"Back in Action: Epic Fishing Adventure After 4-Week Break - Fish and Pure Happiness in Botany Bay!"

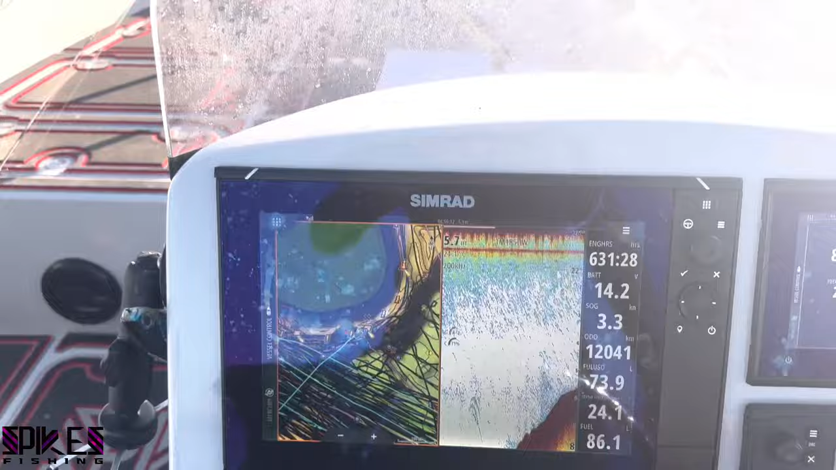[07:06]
On screen: speed 3.3 kn
I'm gonna fish here. Even though there's nothing on the sounder, I'm gonna give it a go.
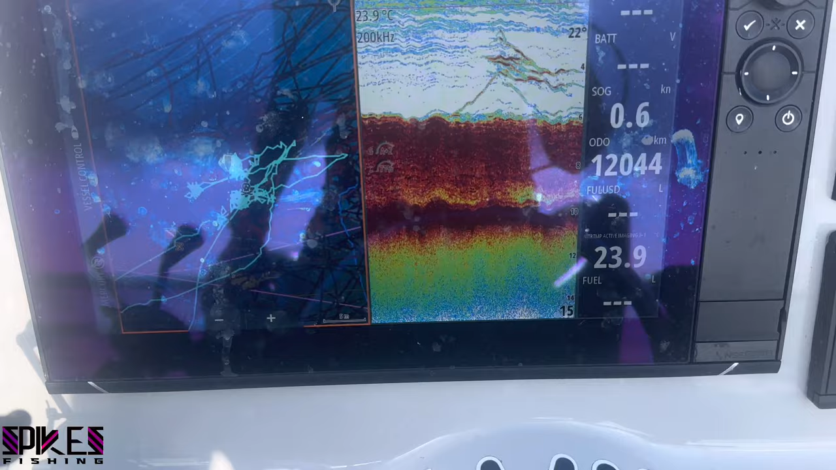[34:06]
On screen: water 23.9°C, speed 0.6 kn
That is bait. Lots and lots of bait, and they are the predator, salmon, tailor, possibly kingfish.
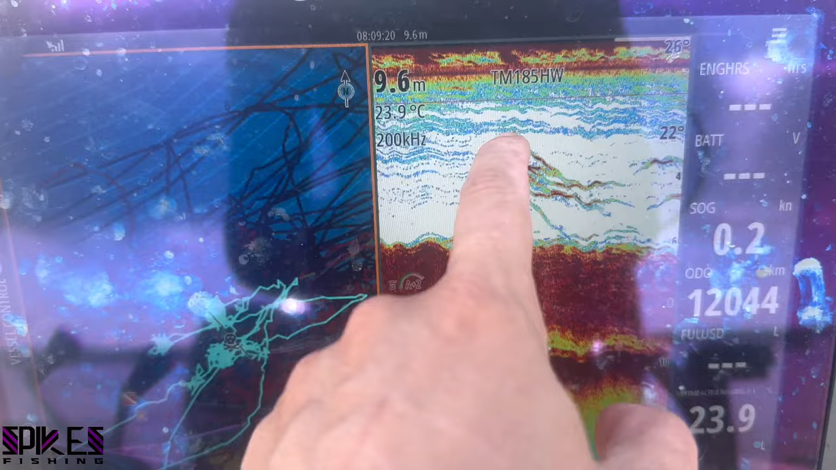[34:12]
On screen: depth 9.6 m, water 23.9°C, speed 0.2 kn
They are on top, forcing that bait down, feeding in it.
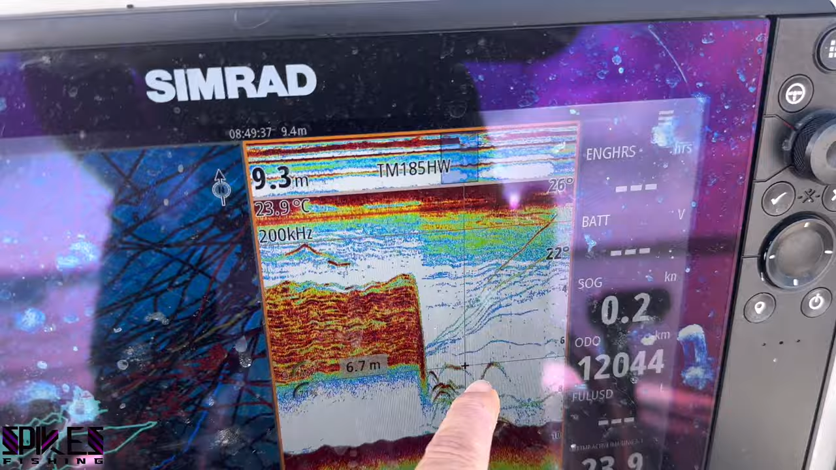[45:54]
On screen: depth 9.3 m, water 23.9°C, speed 0.2 kn
They are predators forcing the bait that way. You can see
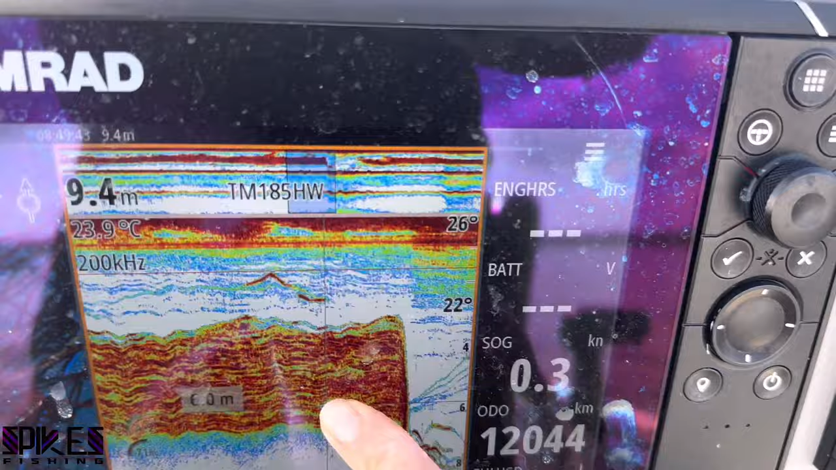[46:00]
On screen: depth 9.4 m, water 23.9°C, speed 0.3 kn
something came and just stopped them. That's crazy.
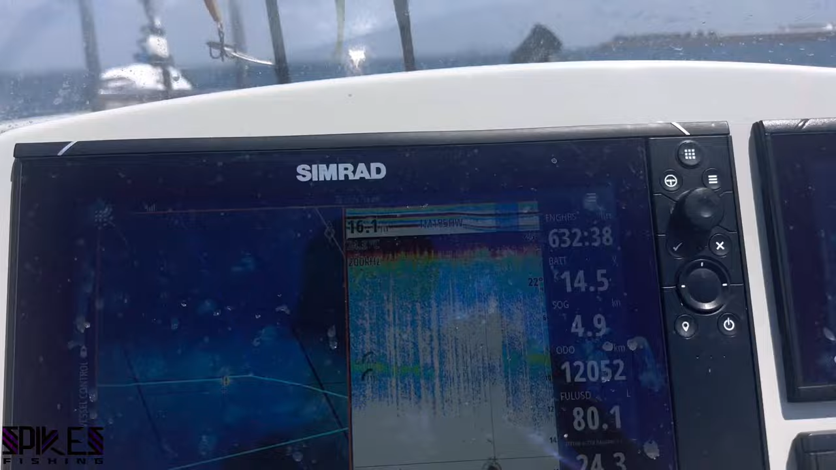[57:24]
and there's this little bommy right there with some weedy,
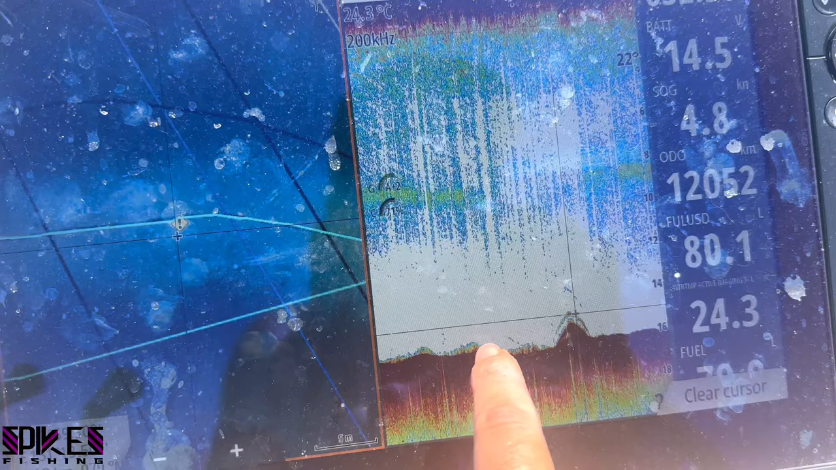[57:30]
On screen: water 24.3°C, speed 4.8 kn
sandy, grassy area here and a fish on top of it there.
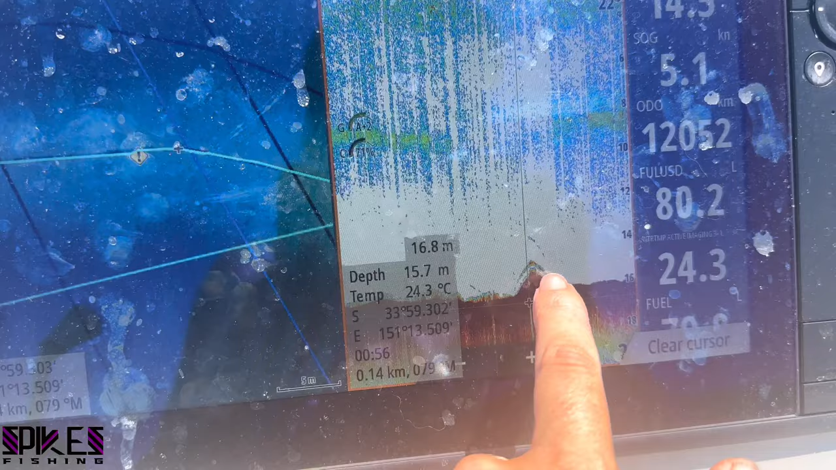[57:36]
On screen: water 24.3°C
So I marked it and I called it check this.
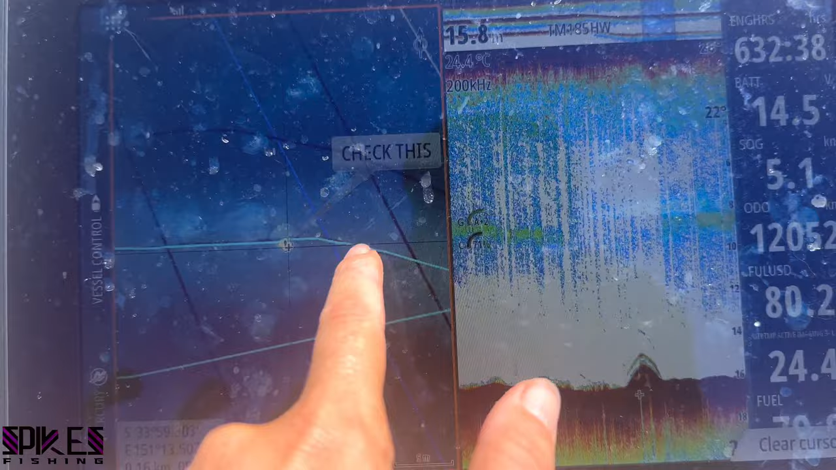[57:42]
On screen: depth 15.8 m, water 24.4°C
Later on, another time, I will come and check what that is.
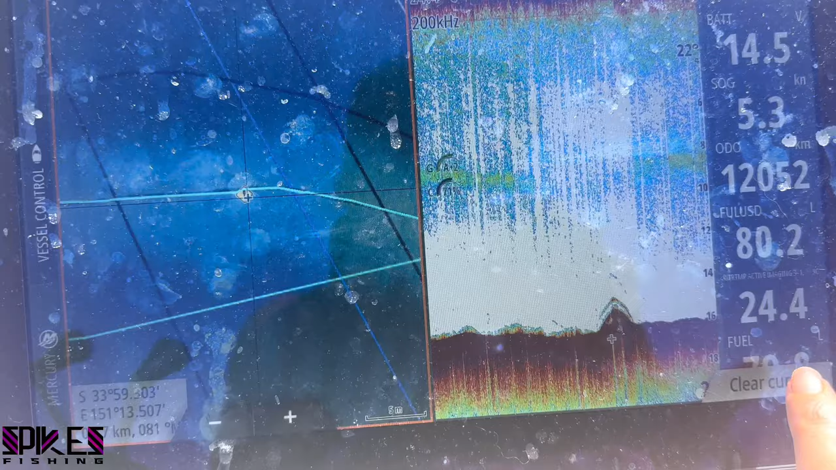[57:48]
On screen: speed 5.3 kn
That's something that could hold fish, and this is the type of stuff you look for when trying to find structure.
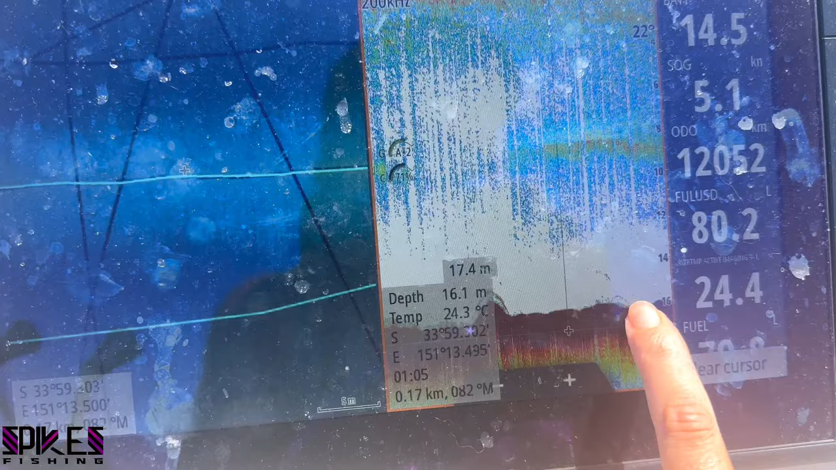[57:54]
On screen: depth 16.1 m, water 24.3°C
You can see it's a nice 1 meter or so bommy with flat either side.